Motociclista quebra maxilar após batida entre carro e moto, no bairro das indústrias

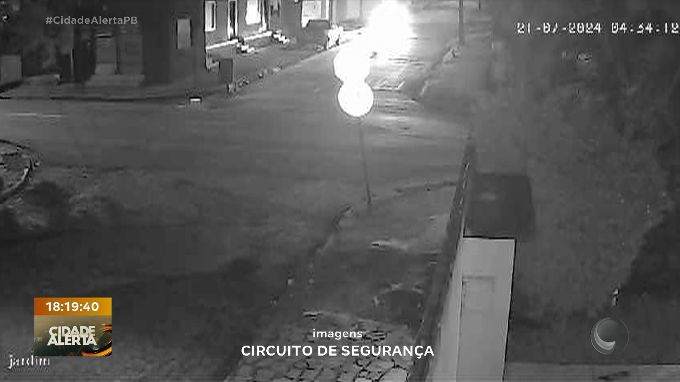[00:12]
Um circuito de segurança, inclusive, flagrou o momento em que o motorista de um carro não respeita a placa de pare e acaba batendo em uma moto.
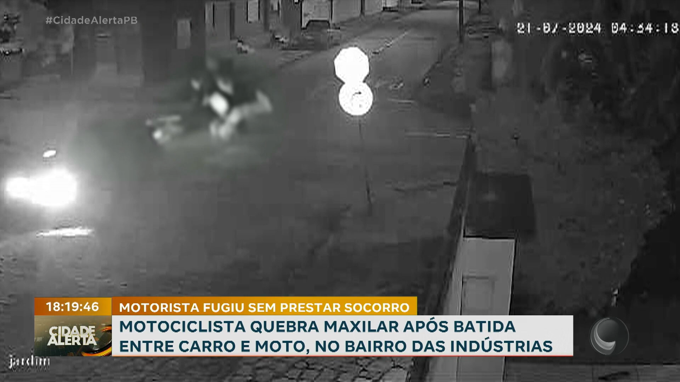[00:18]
Eu vou chamar a Vanessa Costa, que tá ao vivo, e traz mais informações desse acidente. Não respeitou a placa de pare, é o que eu tô falando, né Vanessa?
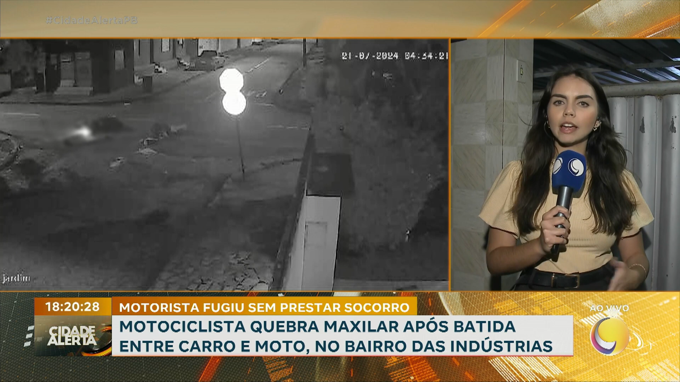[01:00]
Não era nem pra gente estar comentando esse tipo de coisa por aqui. E assim, nas imagens a gente acompanha que um veículo, né, um carro, vinha em uma mão e não para no local da sinalização da placa de pare,